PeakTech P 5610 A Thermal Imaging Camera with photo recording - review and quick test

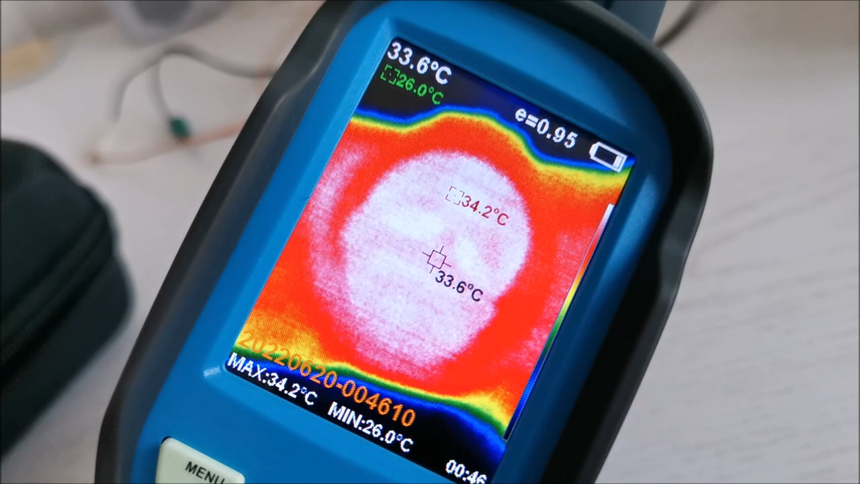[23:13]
On screen: spot 33.6°C, max 34.2°C, min 26.0°C
This particular picture is a reflection of my face in this watch.
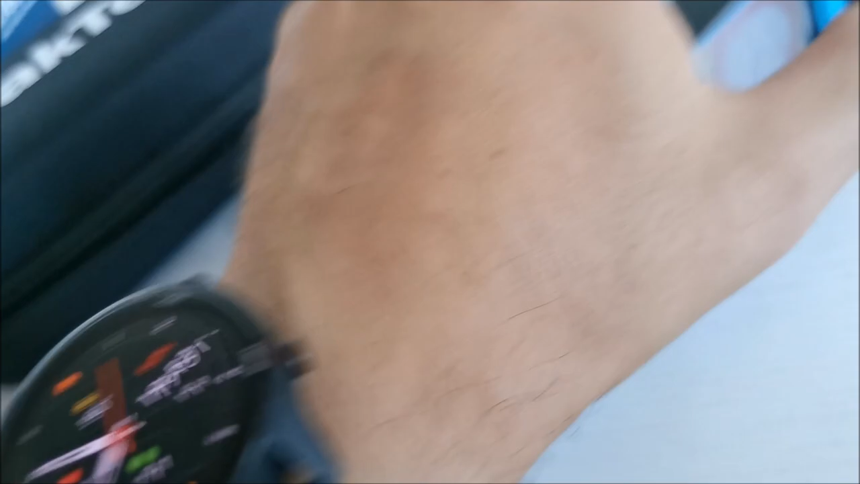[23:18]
And the picture is made with this obviously. And if you want to delete something like this.
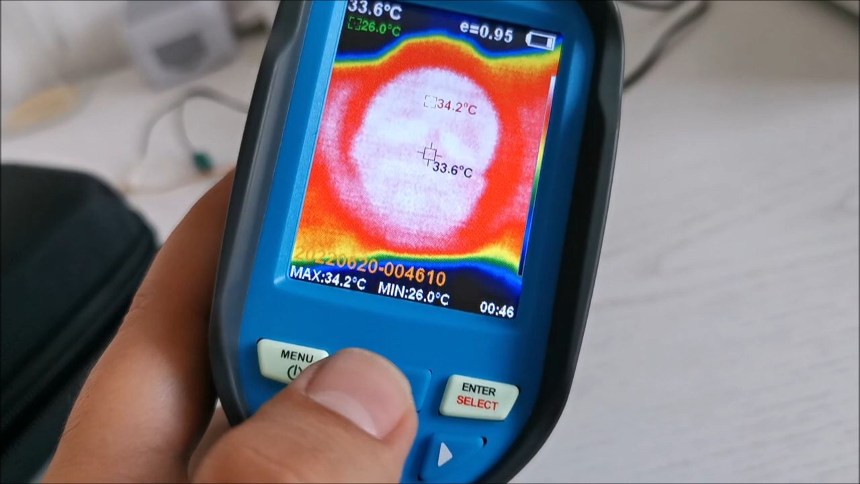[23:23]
On screen: spot 33.6°C, max 34.2°C, min 26.0°C
Up button. But we don't want to delete my picture. Do we?
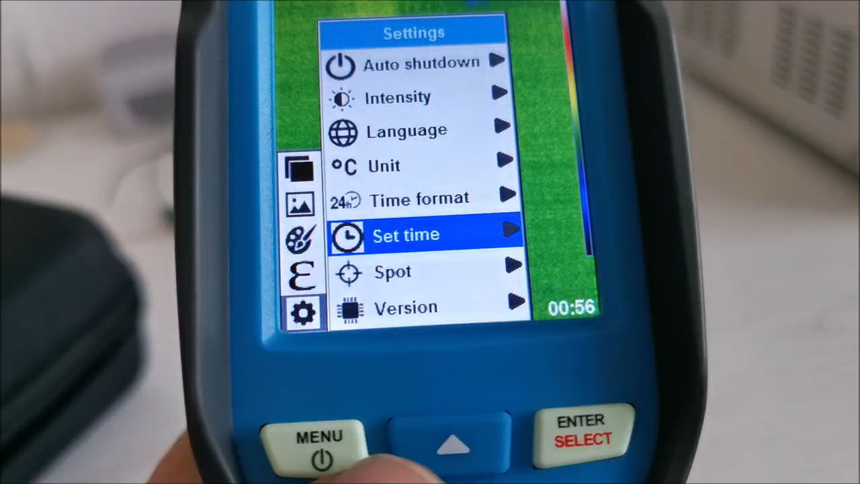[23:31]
If you are wondering how to set the time.
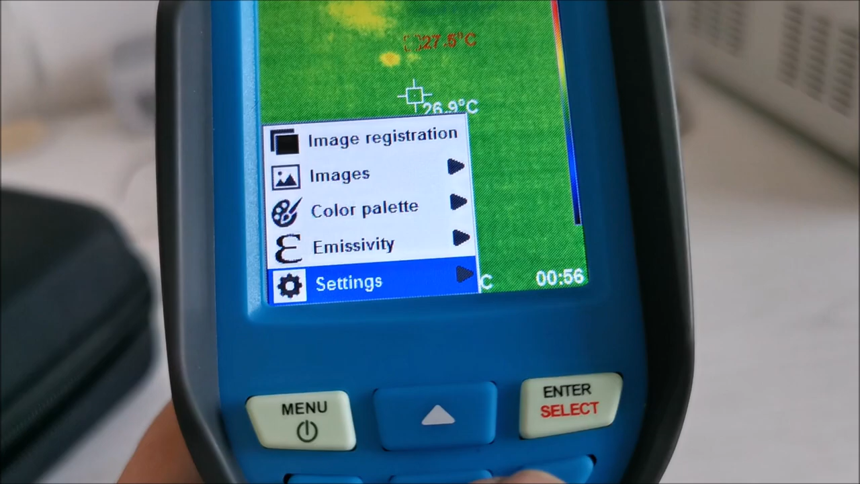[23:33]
Well in settings. Set time. Have here.
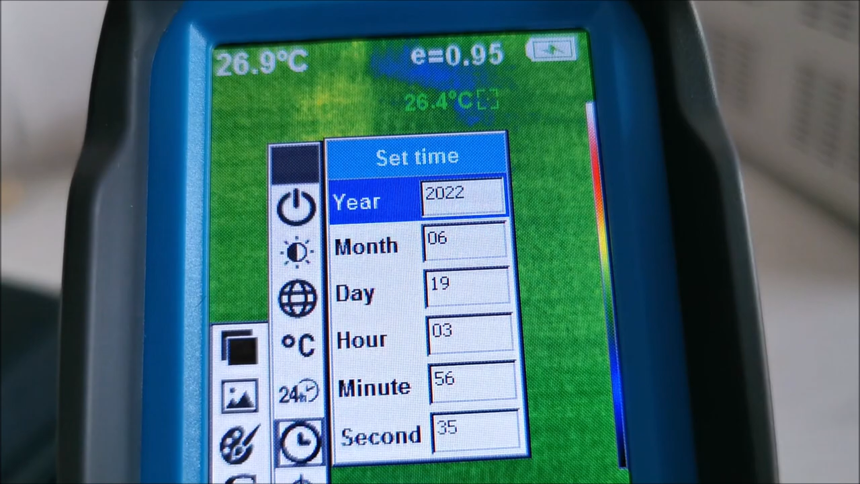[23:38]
On screen: spot 26.4°C
Year. Month. Day. So we use the arrow to navigate.
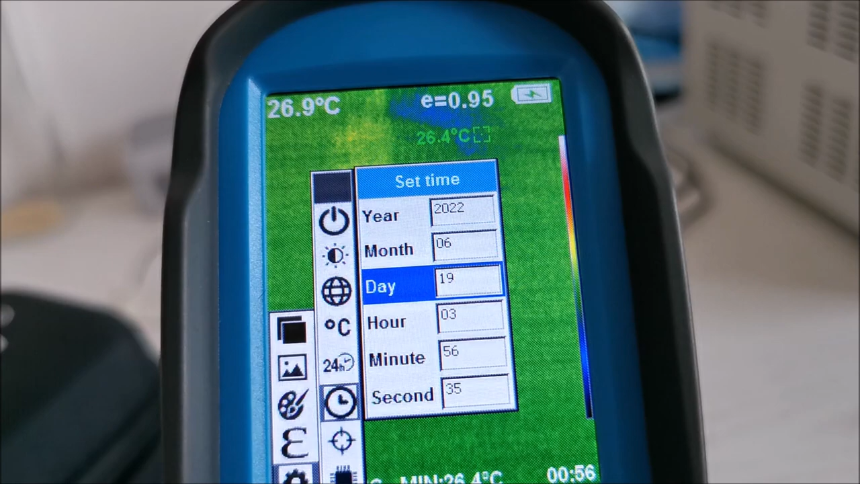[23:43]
We need to change the hour. Select.
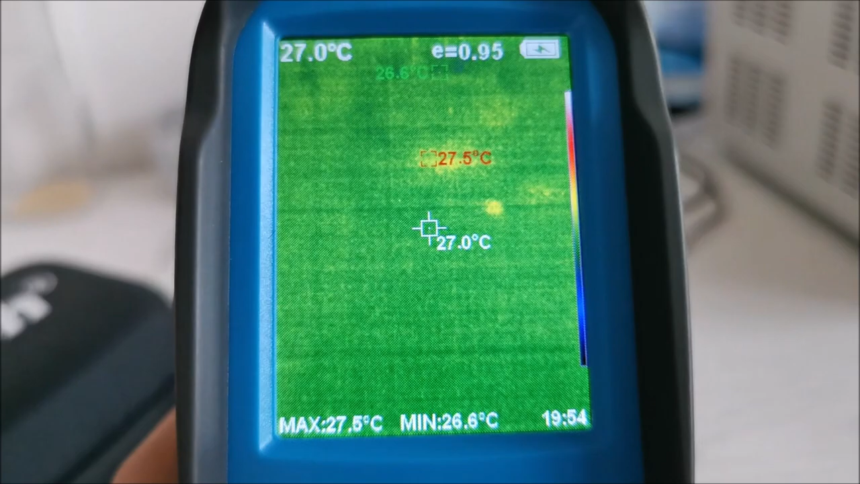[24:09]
On screen: spot 27.0°C, max 27.5°C, min 26.6°C
And we are out. And our transformer as you can see still a bit warm.
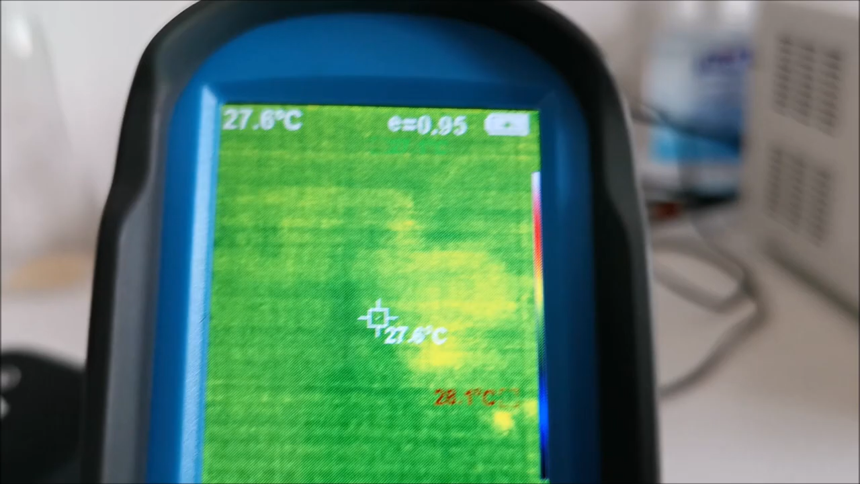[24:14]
On screen: spot 27.6°C
Even I think it's an hour after I played with it.
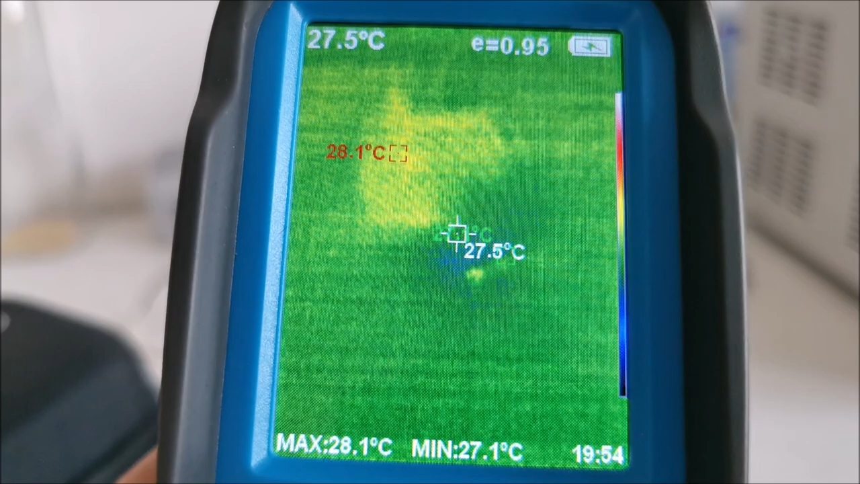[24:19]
On screen: spot 27.5°C, max 28.1°C, min 27.1°C
And even the bulb is still warm. Can you believe that? The bulb is right there.
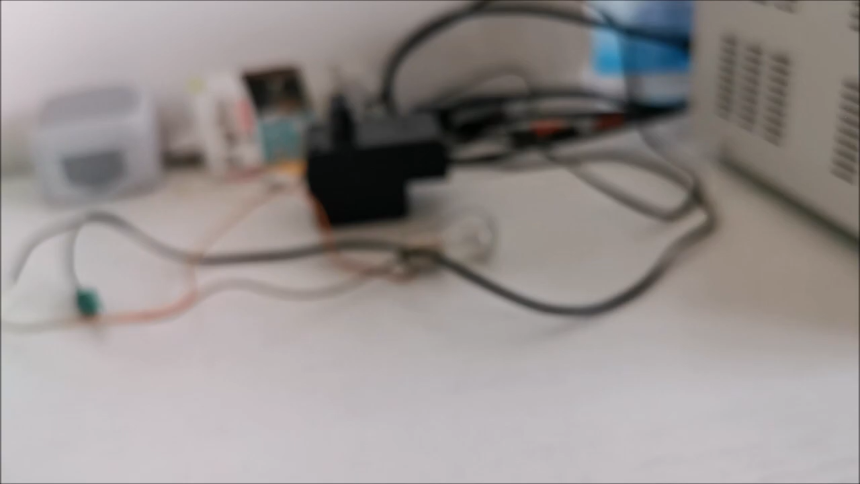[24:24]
And it's still a bit warm.
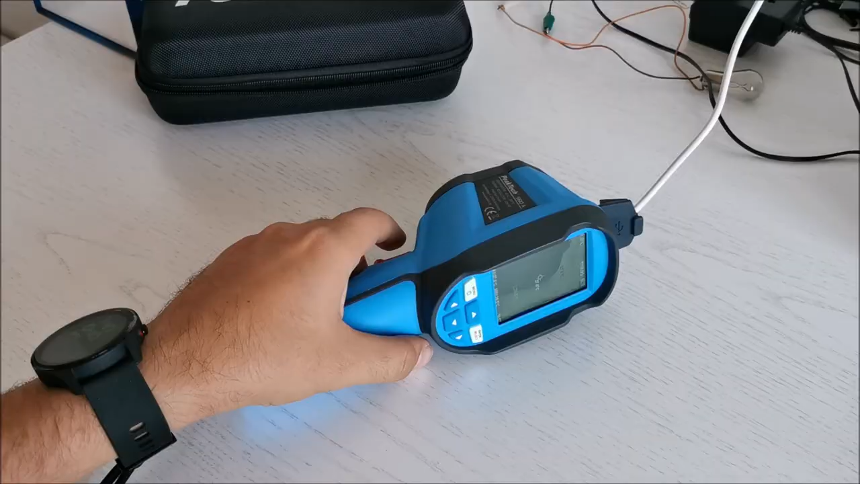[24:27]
I should have read the manual a bit closer.
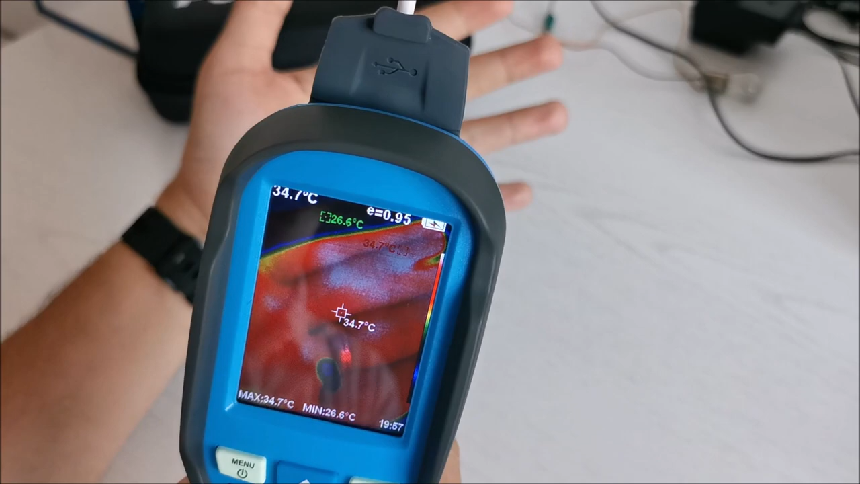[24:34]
On screen: spot 34.7°C, max 34.7°C, min 26.6°C
This has the possibility to adjust the image position. To superimpose correctly what the
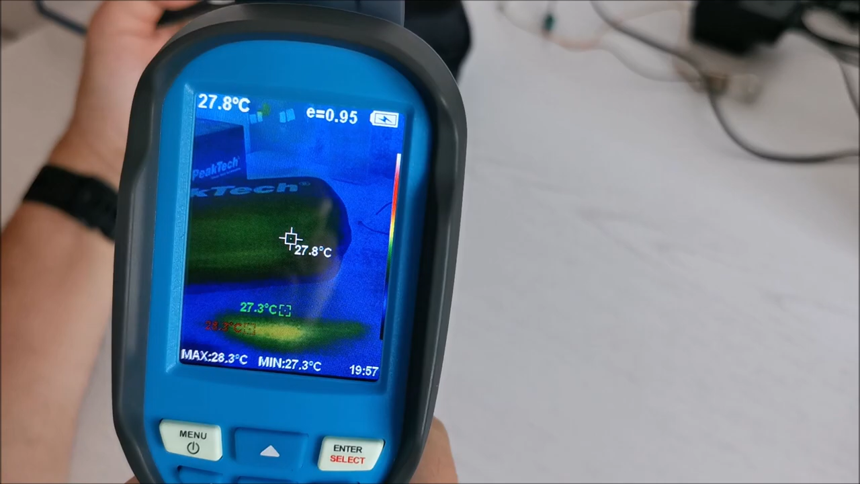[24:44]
On screen: spot 27.8°C, max 28.3°C, min 27.3°C
visual camera sees that we all have in our phones or cameras for example.
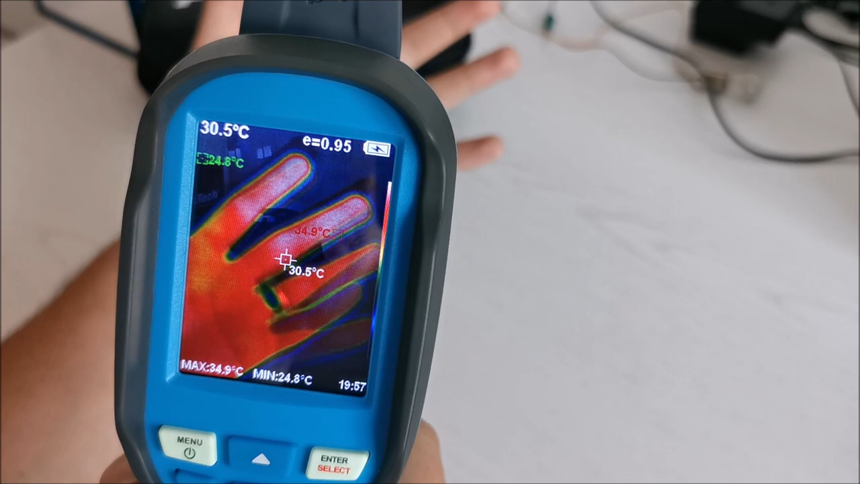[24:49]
On screen: spot 30.5°C, max 34.9°C, min 24.8°C
With what the thermal sensor sees. You just press menu.
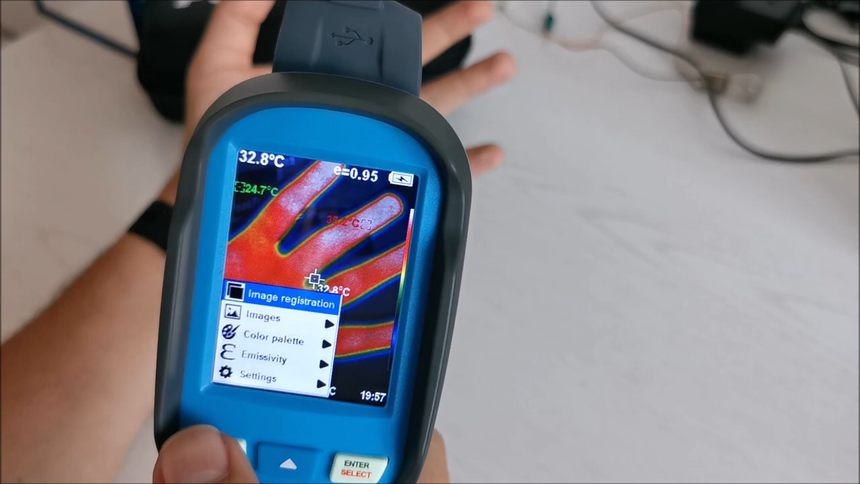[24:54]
On screen: spot 32.8°C, min 24.7°C
Image registration. And then the arrows.
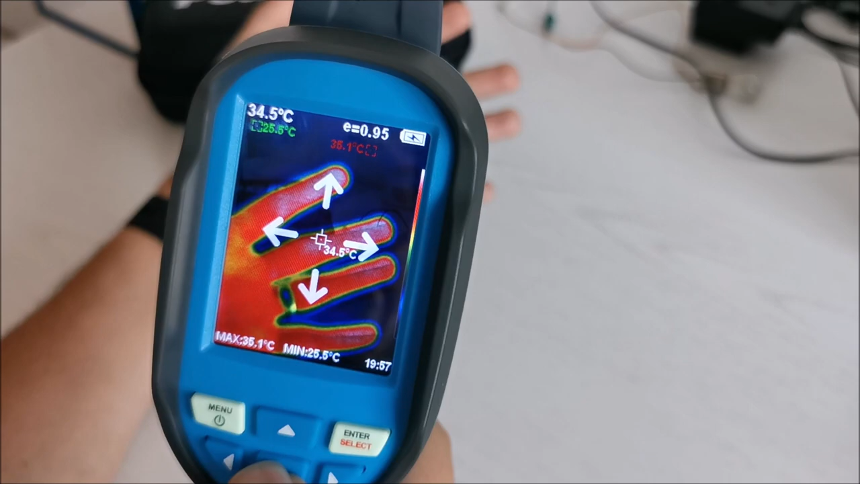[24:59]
On screen: spot 34.5°C, max 35.1°C, min 25.5°C
So you can make it not be accurate.
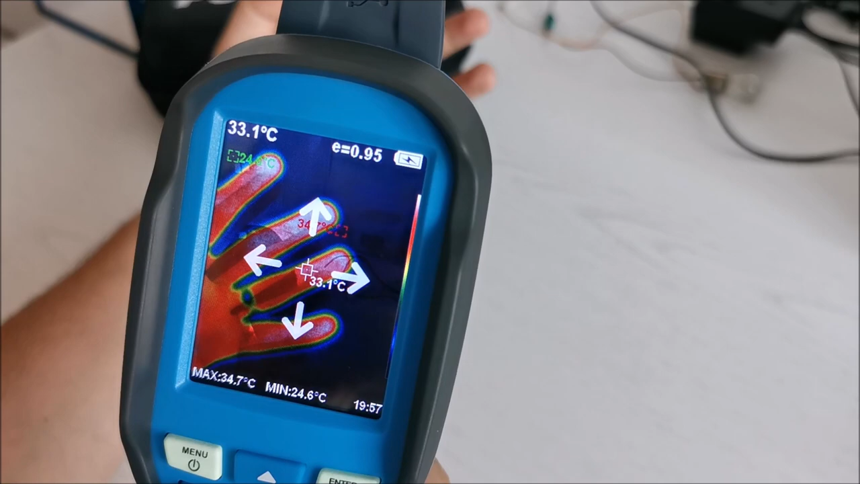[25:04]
On screen: spot 33.1°C, max 34.7°C, min 24.6°C
Let's go all the way out. You can see my fingers are not really in line with this thing.
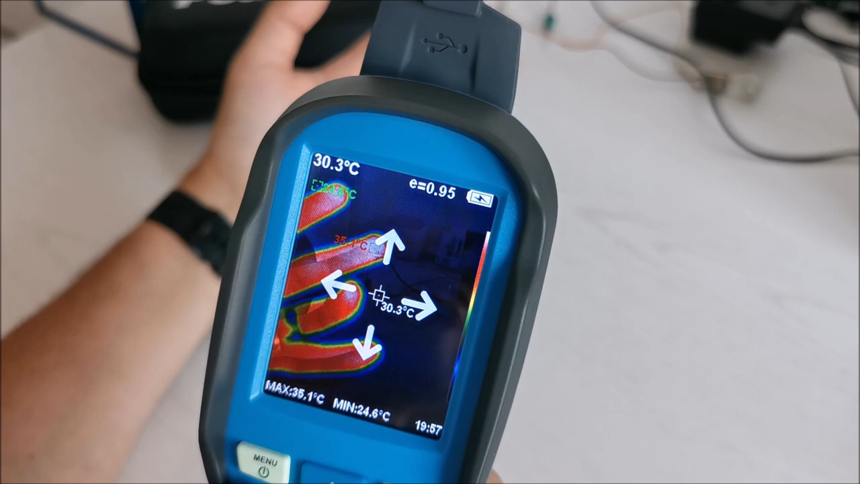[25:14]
On screen: spot 30.3°C, max 35.1°C, min 24.6°C
They are hopefully you can see them. They are lower and to the side or something like that.
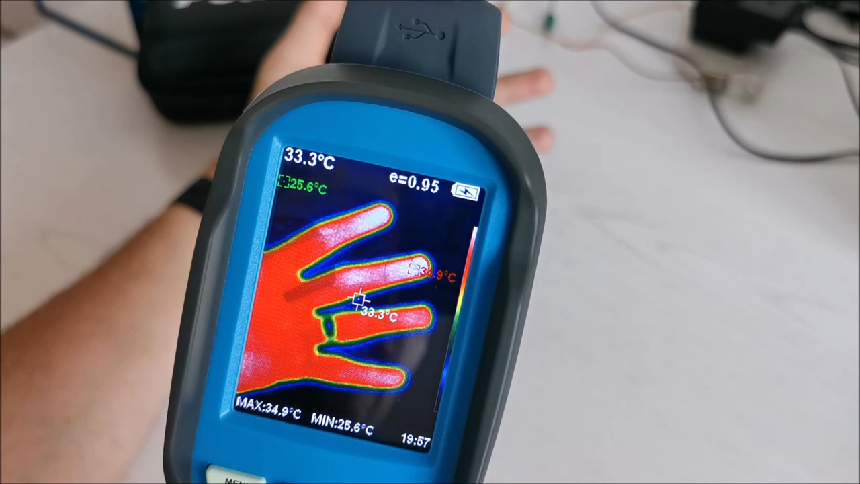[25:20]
On screen: spot 33.3°C, max 34.9°C, min 25.6°C
But then I can really make them also be quite in line. Oh I sorry about that.